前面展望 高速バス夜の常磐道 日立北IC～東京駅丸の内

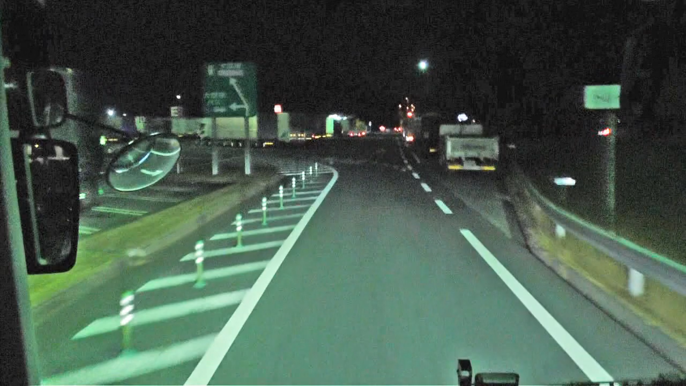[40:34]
ご乗車お疲れ様でした。
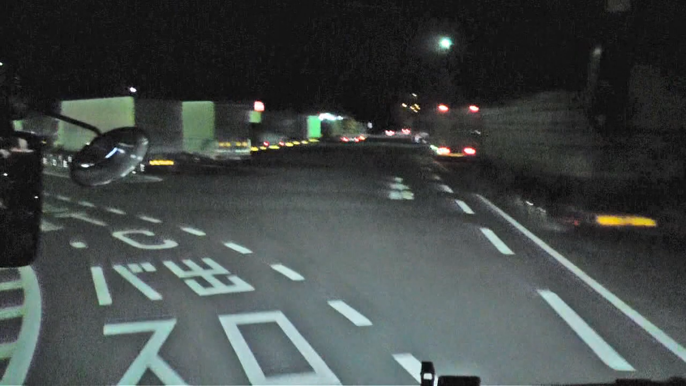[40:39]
こちらのサービスエリアで一旦お手洗い休憩を取りしたいと思います。
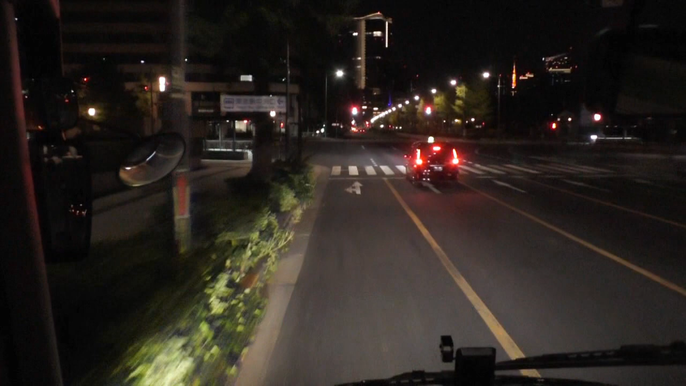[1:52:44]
はい、皆様大変長らくのご乗車お疲れ様でした。こちらの信号を左折しまして、新丸ビル側付近にバスが停車いたします。これで最後ですね、忘れ物ないように、身の回りのものをよくお確かめになってから降りるようにお願いいたします。また車内にですね、ゴミなどを残して、置かれませんよう、お気をつけください。